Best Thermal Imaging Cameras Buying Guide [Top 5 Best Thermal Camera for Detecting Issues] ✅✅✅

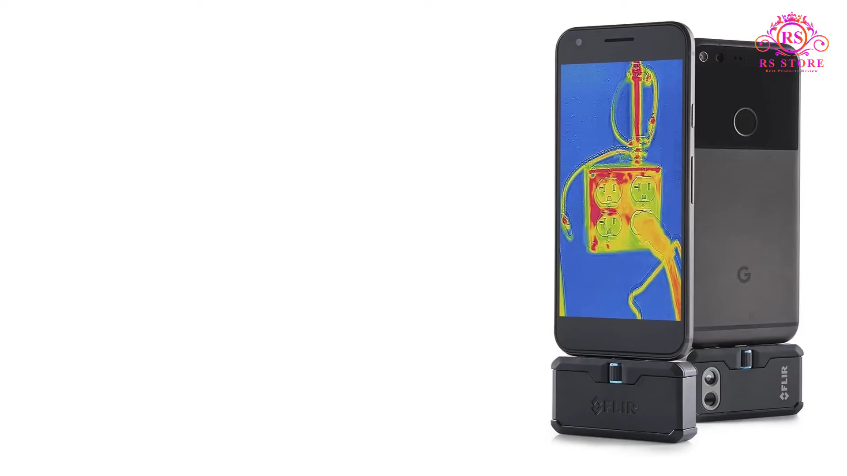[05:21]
FLIR ONE PRO THERMAL SENSOR. As we're slowly shifting from the professional thermal imaging solutions to mobile add-on heat sensors, we figured that it's a good time to introduce the FLIR ONE PRO THERMAL SENSOR.
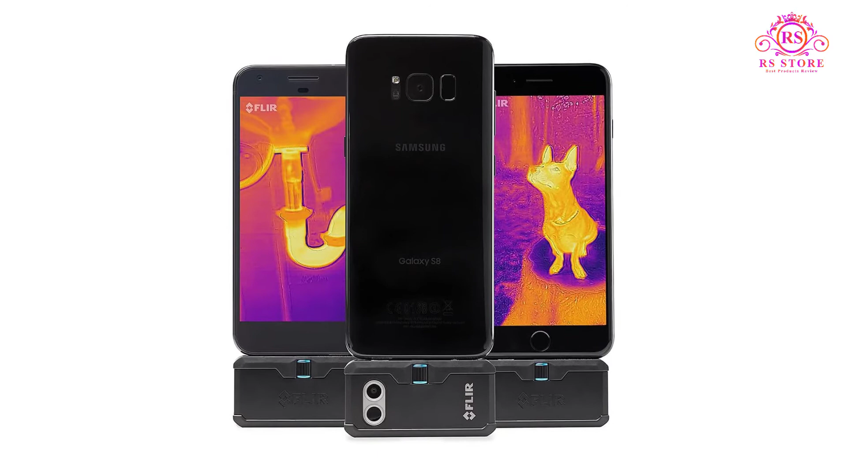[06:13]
So if you're a beginner with zero knowledge about thermal cameras, buying this device will help you a lot.
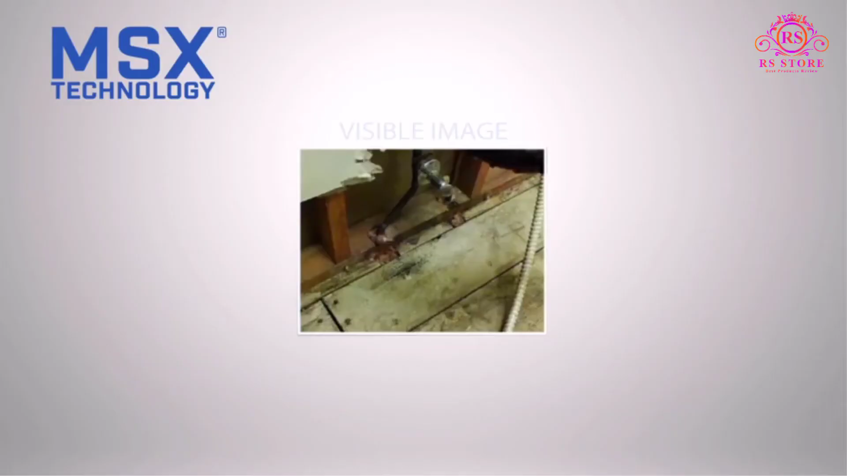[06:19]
Coming to its core features, it offers us a maximum thermal sensitivity of 150 MK, which is pretty good for its price.
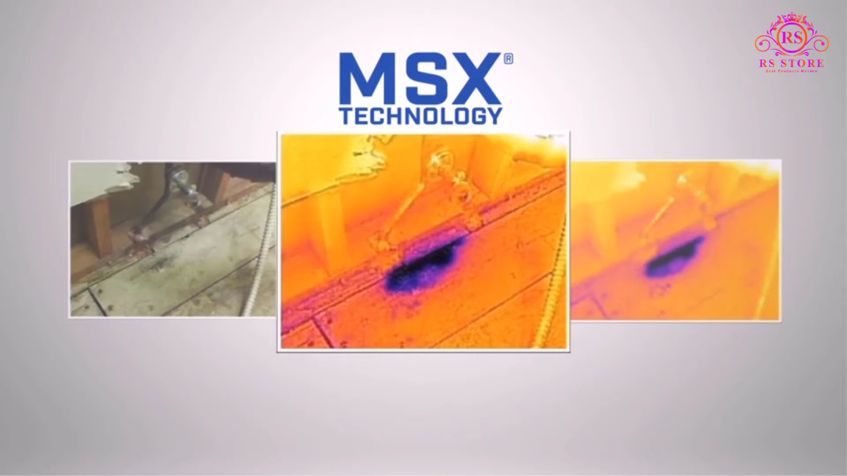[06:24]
Also, this unit provides an astounding 1440x1080
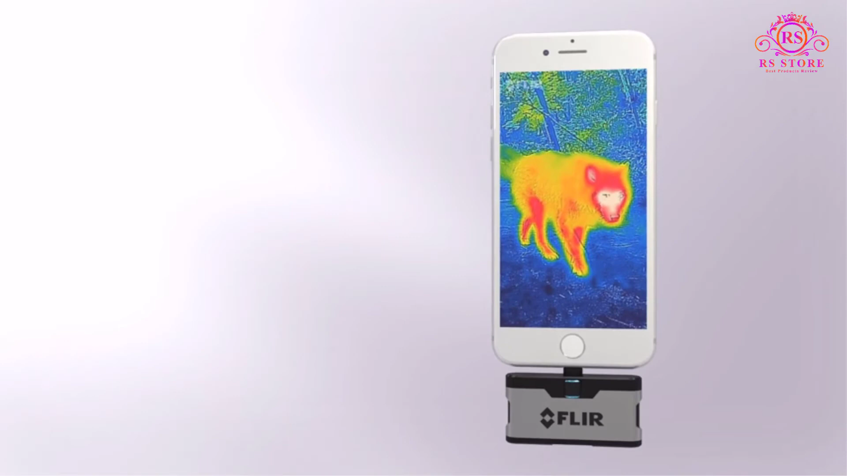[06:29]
pixel resolution and a 160x120 thermal resolution.
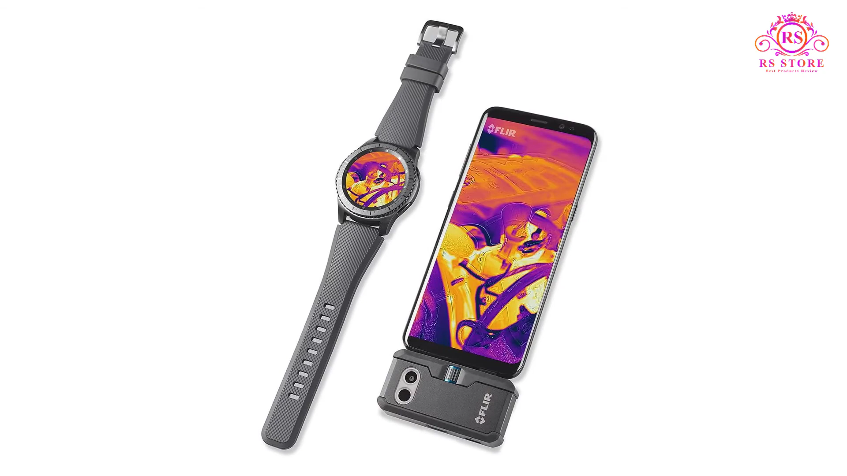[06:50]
Affordable price. Number 5. FLIR Pocket Thermal Camera.
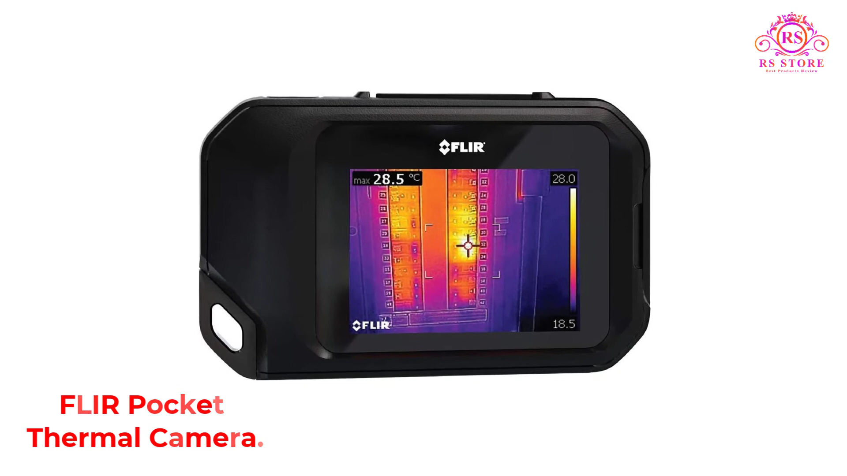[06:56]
On screen: max 28.5°C
We cannot have enough of FLIR products when it comes to professional-grade thermal imaging solutions at an affordable cost.
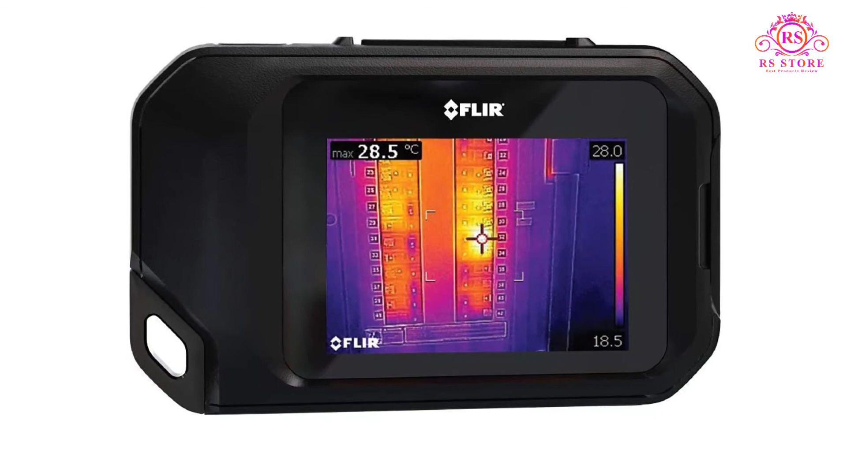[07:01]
On screen: max 28.5°C
And, the FLIR C3 thermal imaging camera is the newest addition to its C-unit range,
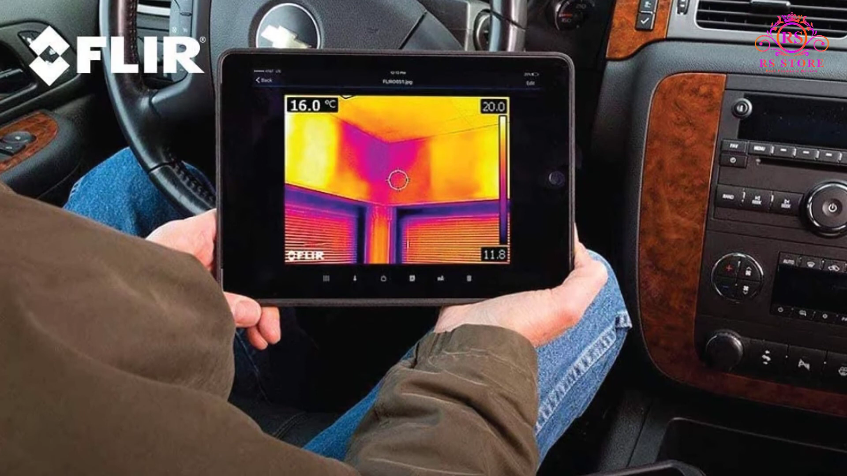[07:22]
On screen: spot 16.0°C
And after a brief period of testing,
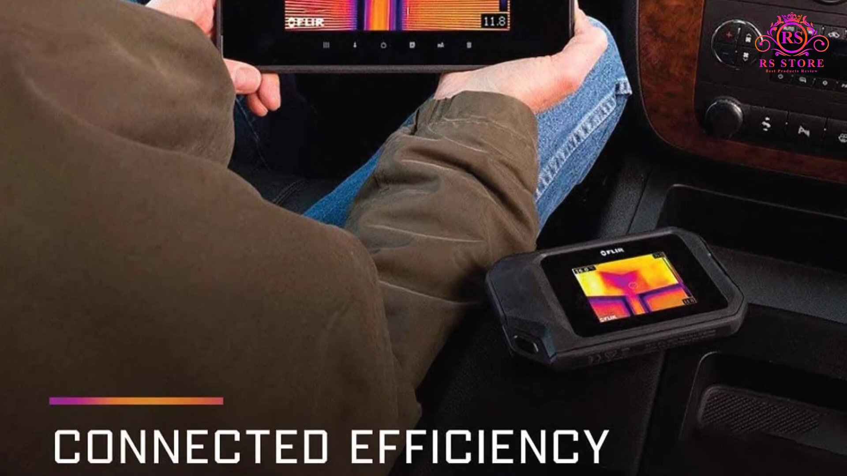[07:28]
it's safe to say that the C3 is the mini-me version of the C2 with an additional Wi-Fi support facility.
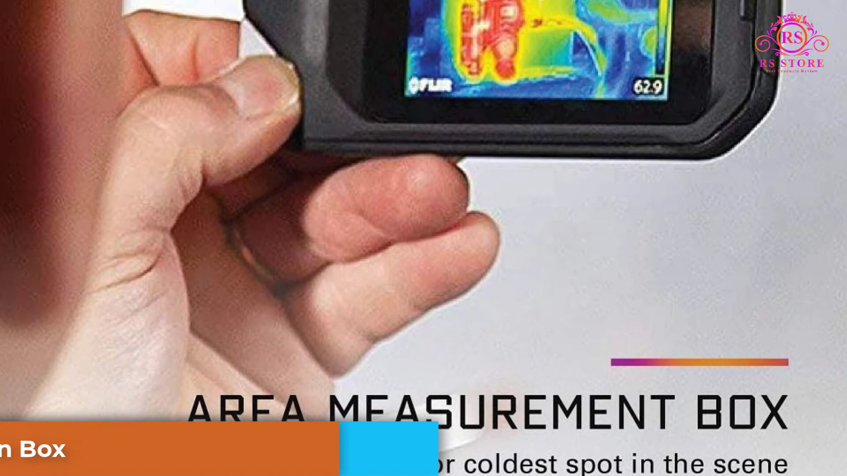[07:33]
So, if you are a fan of the FLIR C2, but were looking for something that could be more compact than that unit, then C2 is your go-to option.
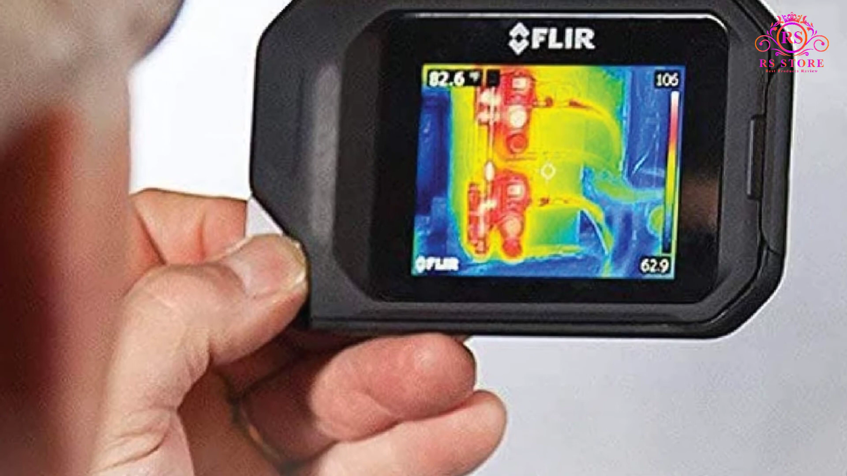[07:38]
We don't recommend this product as the best camera for professional use.
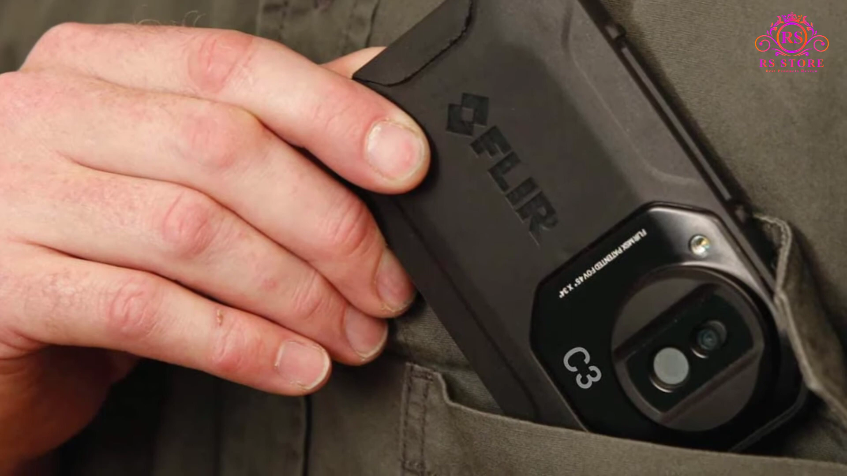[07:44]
Nonetheless, it's quite decent to detect minor leakages and electrical repairs that need to be made at your residence.
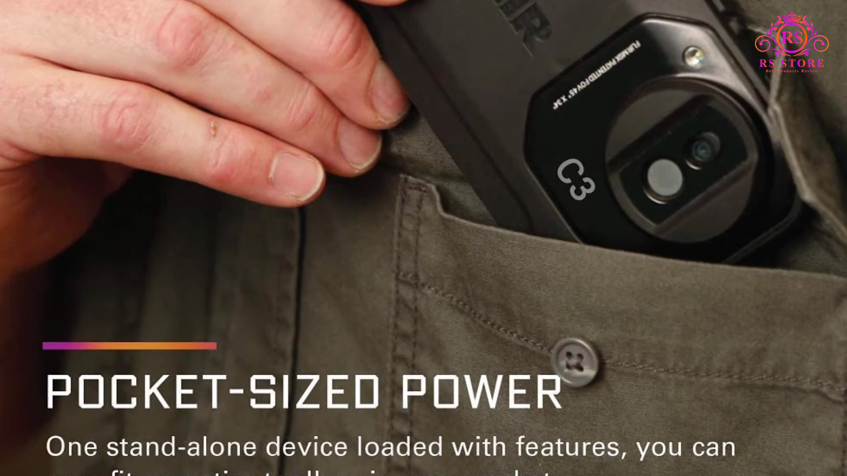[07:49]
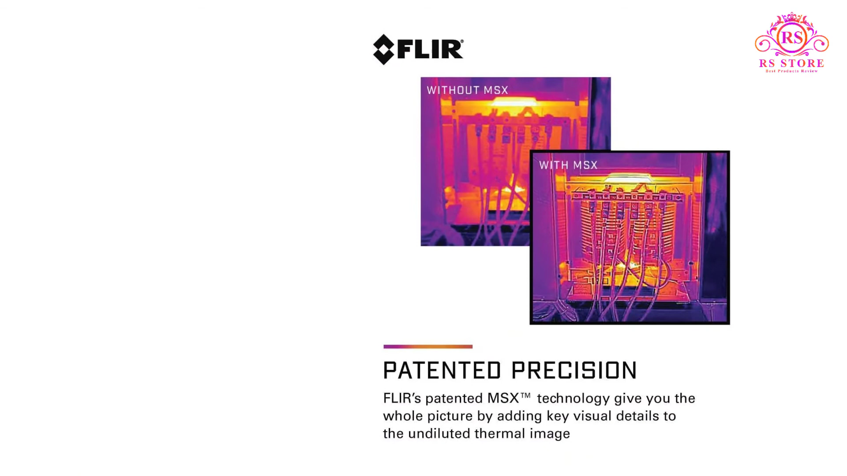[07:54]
Now, this model offers us the traditional FLIR MSX enhancement option along with a high-resolution sensor, which are useful for clicking sharp images.
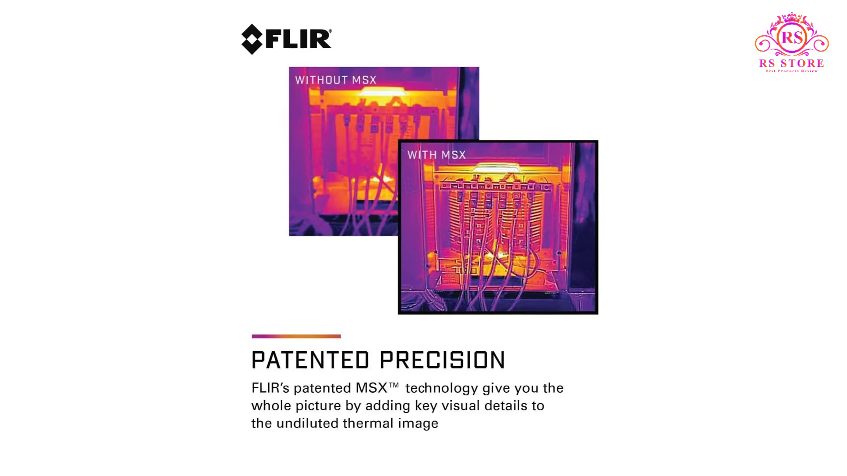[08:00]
Also, its picture-in-picture setting option is a bonus, which came as an upgrade in the C3 unit.
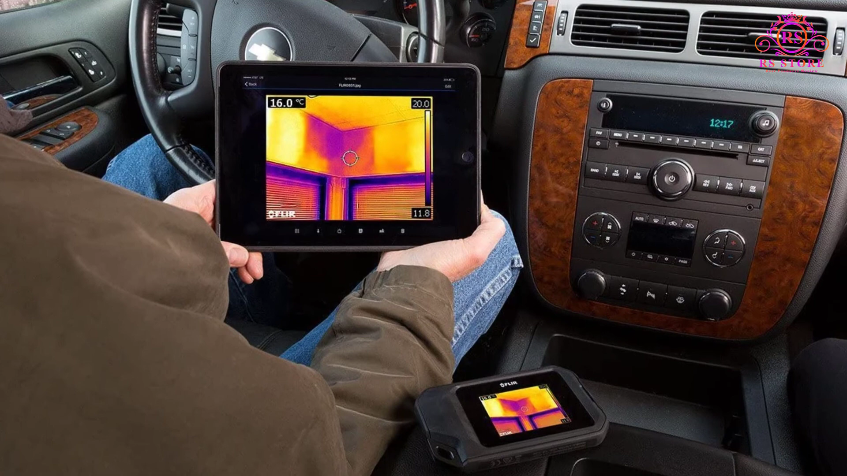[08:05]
Pros. Hot-cold spot feature. Pocket-friendly design.
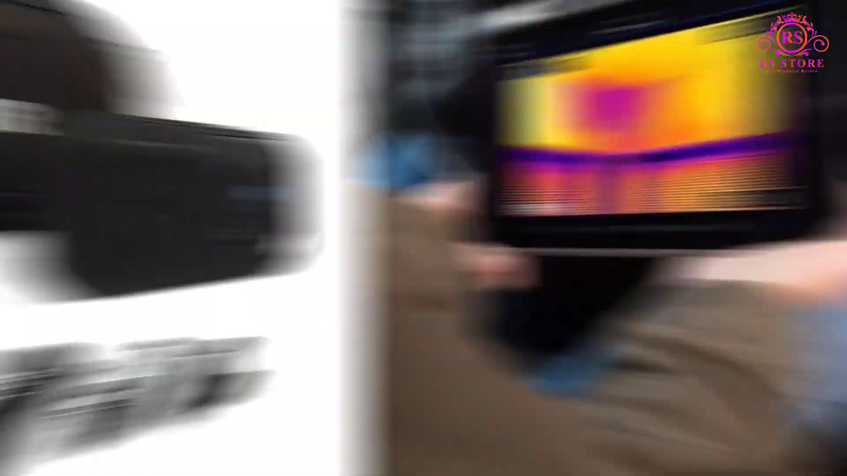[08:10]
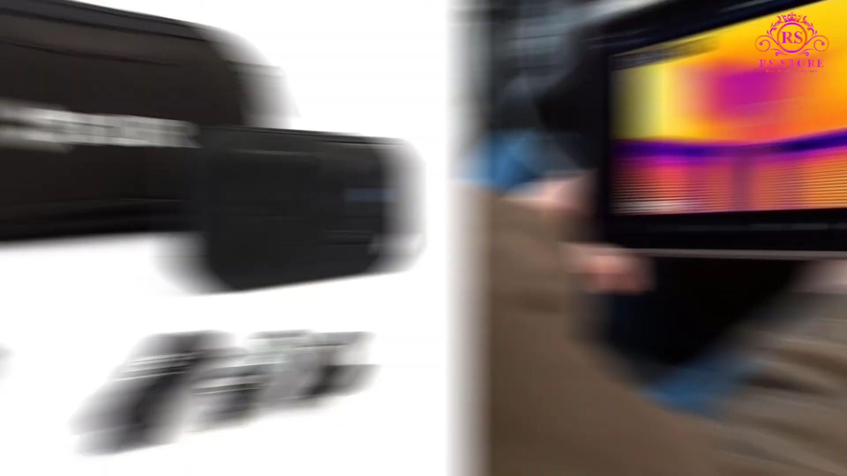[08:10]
Maximum temperature ranges up to 302 degree Fahrenheit. 41 degree field of view. I hope you liked this video.